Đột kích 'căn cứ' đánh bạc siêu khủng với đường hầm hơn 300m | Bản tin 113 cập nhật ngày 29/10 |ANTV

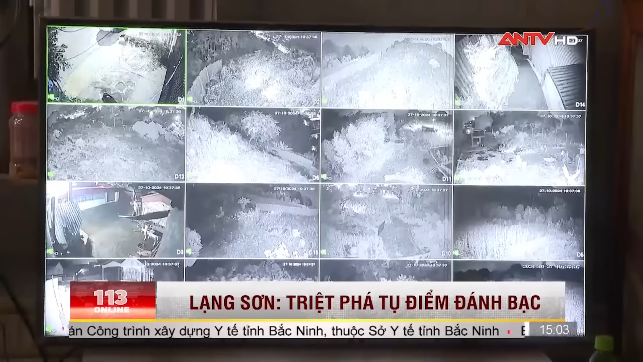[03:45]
trên được gia cố bằng các thanh sắt Có hệ thống camera giám sát được kết nối đến màn hình và bố trí người theo dõi Cảnh giới